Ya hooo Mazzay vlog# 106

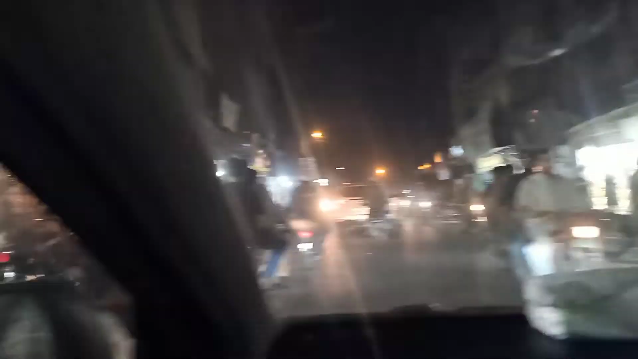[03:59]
چلو میری بھائی یہ جی گھنٹا گھر والی سائٹ پہ جہاں پہ کسوں والی دکانیں ہیں وہاں سے گزر رہے ہیں اور ماشاءاللہ ماشاءاللہ رش
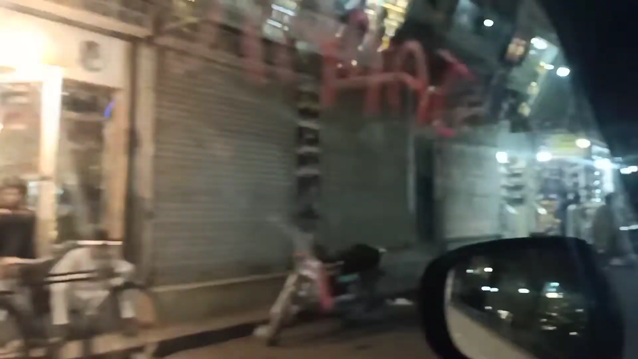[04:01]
بہت زیادہ
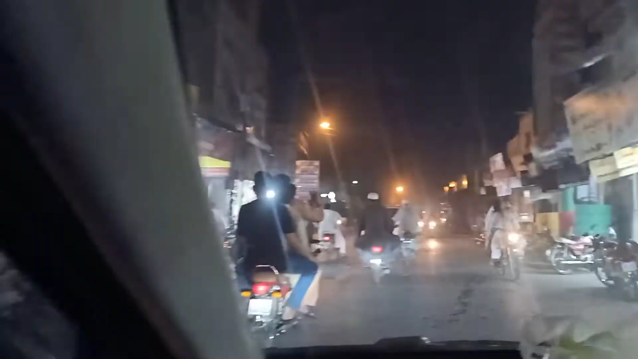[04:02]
ہے شکر ہے رش سے نکل آئے ہیں پیچھے بہت زیادہ ٹرافک تھی
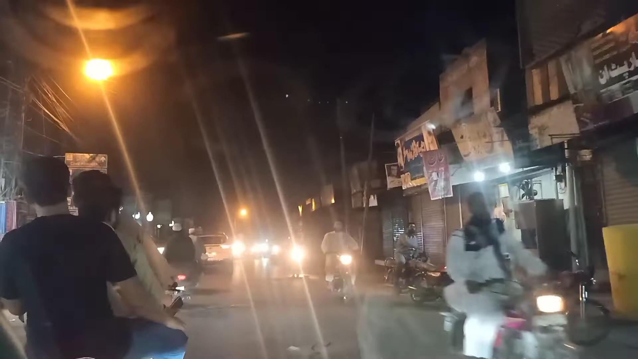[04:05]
بس جا رہے ہیں ایک نوہ شہر سے